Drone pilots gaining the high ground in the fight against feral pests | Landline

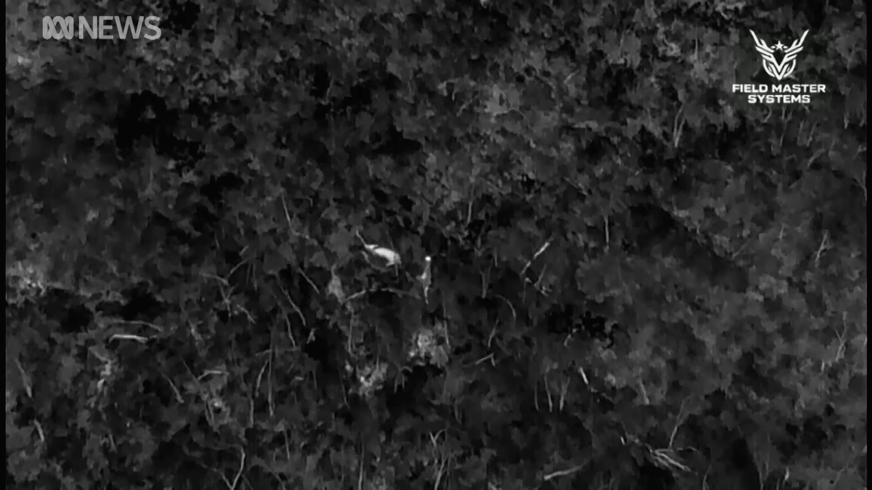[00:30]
Here's the same image taken with a thermal sensor. And there they are, as plain as day.
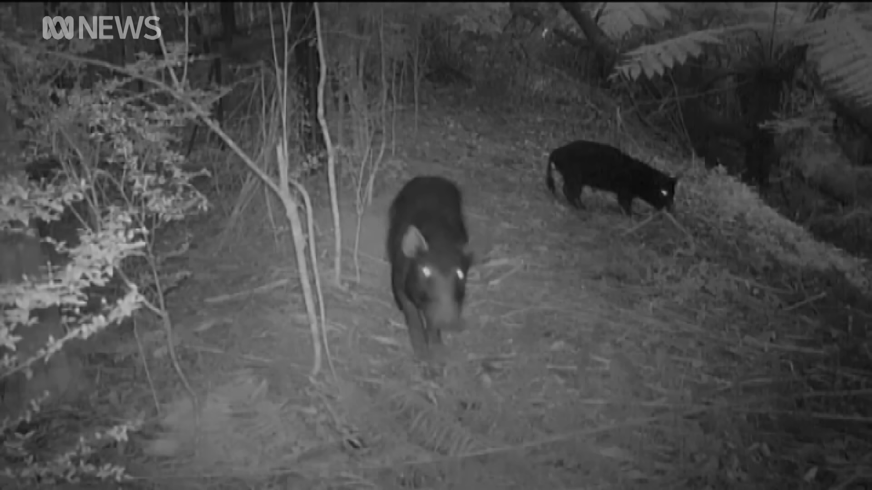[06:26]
Feral pigs, estimated to annually cost millions in livestock losses and ecological damage, continue to infest new areas.
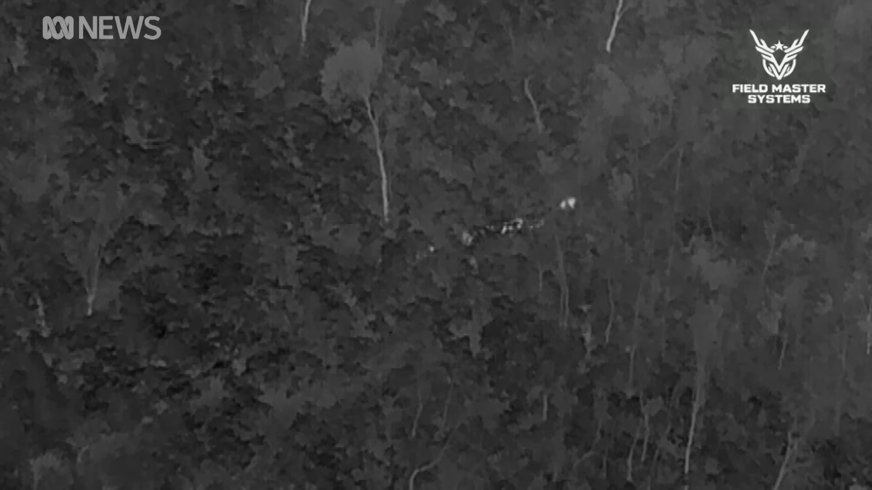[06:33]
You wouldn't have heard of too many pigs in around central Victoria, but now it's just common sight.
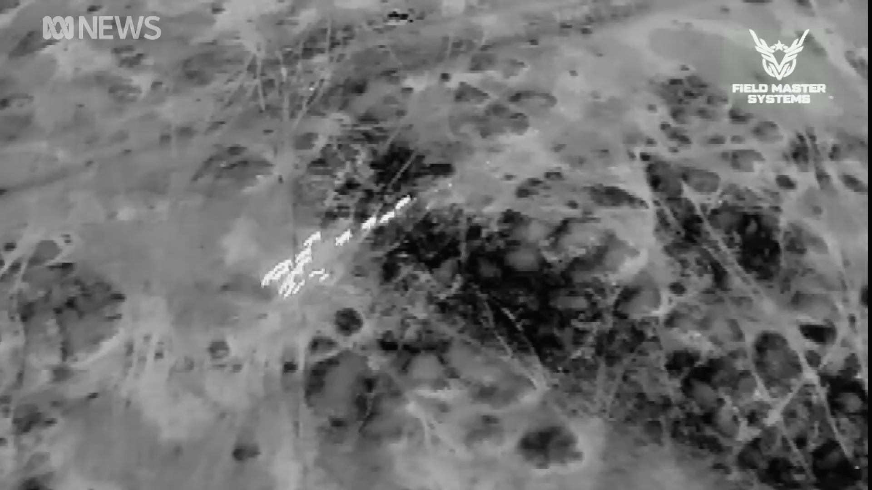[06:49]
These feral pigs in southern New South Wales, caught gorging on sheep fodder, were able to be humanely dispatched by shooting.
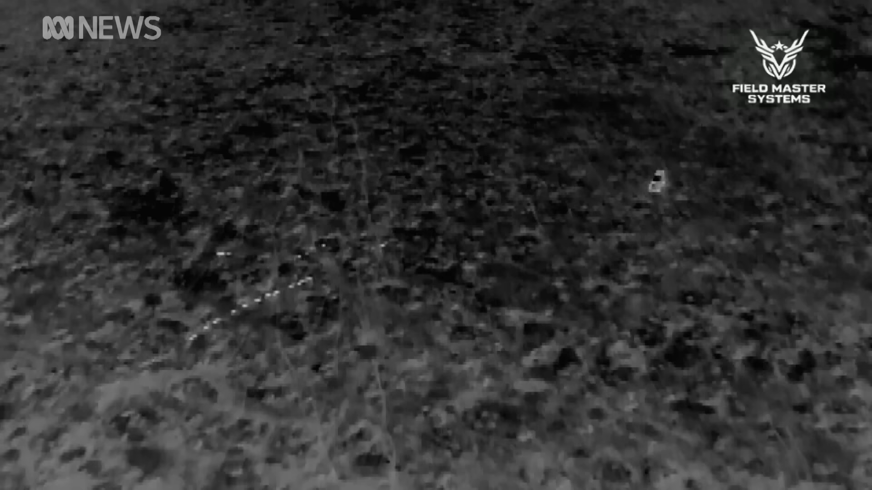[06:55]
Feral deer are expanding their range at an even faster rate than pigs.
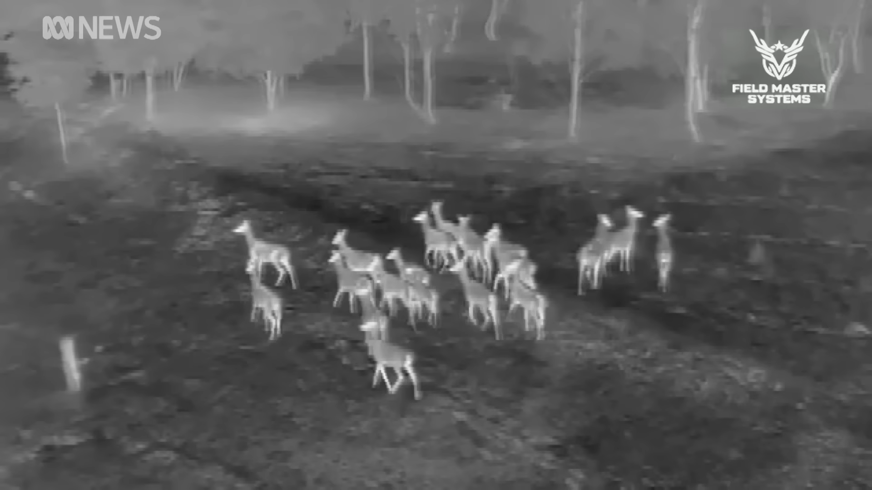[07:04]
Feral deer can be difficult to control.
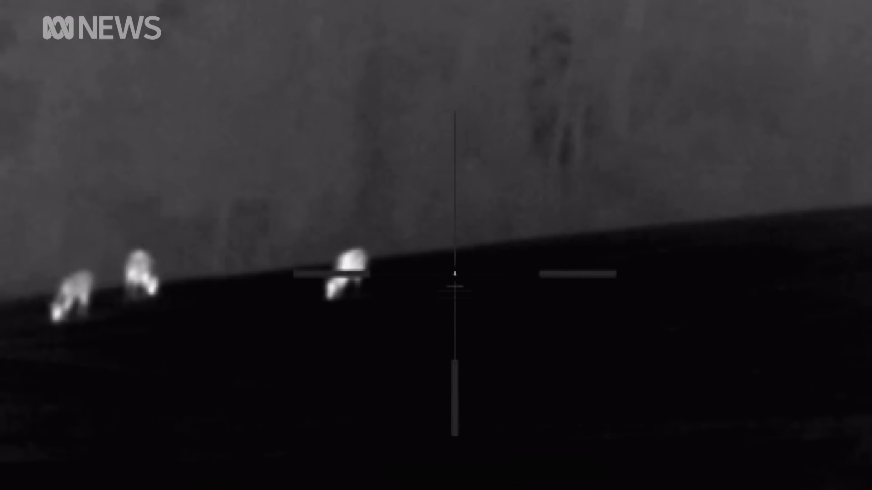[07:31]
So technologies that can allow us to identify where they are will be really helpful in the future.
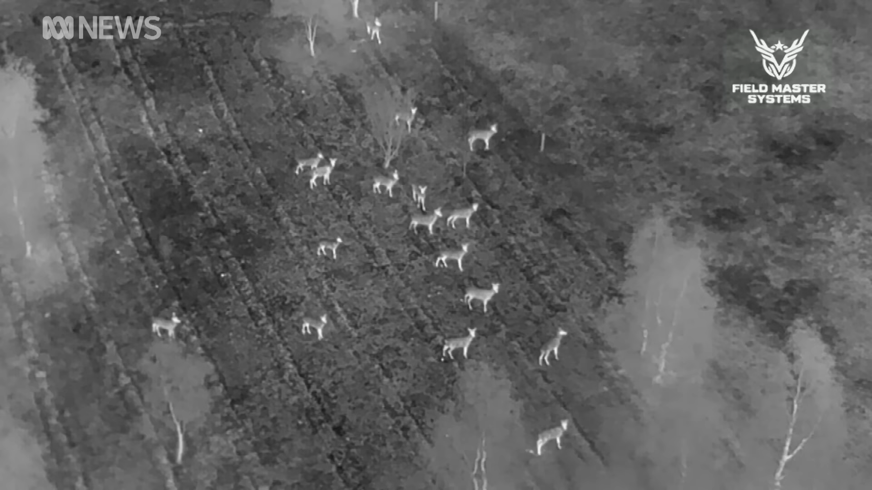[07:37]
This is extraordinarily revealing. The game trails, they stand out predominantly from the air. You can see where they're going in and out.
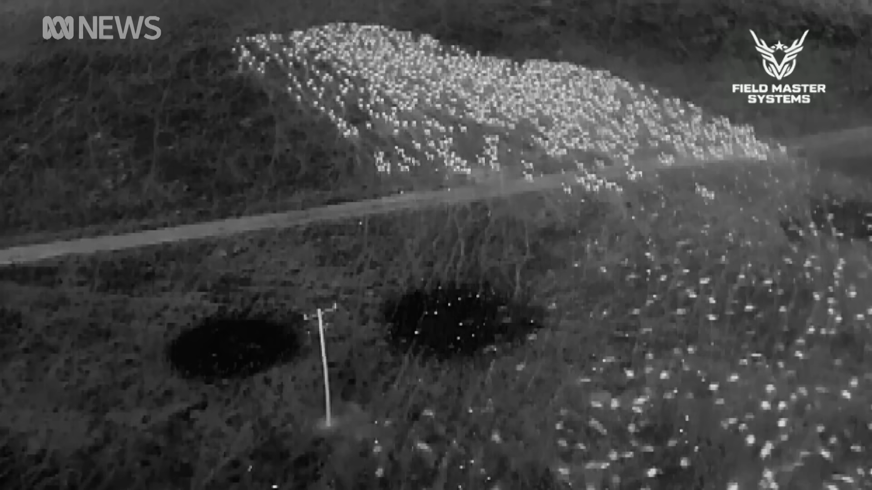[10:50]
Soon after, in the early hours, a wild dog attacked, maimed and killed more than 20 sheep in this very paddock.